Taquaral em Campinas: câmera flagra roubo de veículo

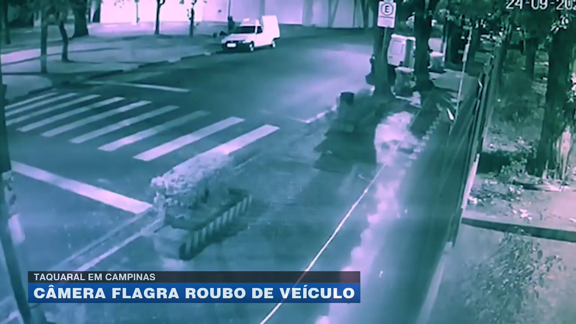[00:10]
O homem, ele entra então na rua, ele chega aí nessa rua e olha aí pra ver se não tem ninguém por perto, vai em direção pro carro. Olha só, esse é o momento então que o homem chega, ele dá uma olhadinha pra ver se tem alguém ali na rua, próximo ao local, vê que não tem ninguém e segue então em direção ao carro.